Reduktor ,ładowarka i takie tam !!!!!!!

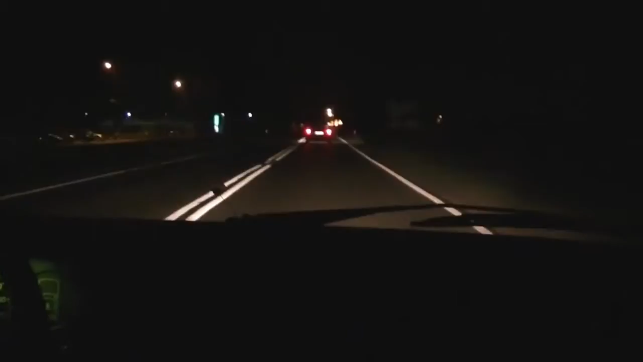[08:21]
Zobaczcie, czy widać mu te rejestracje. U nas ta kurwa naciśnie.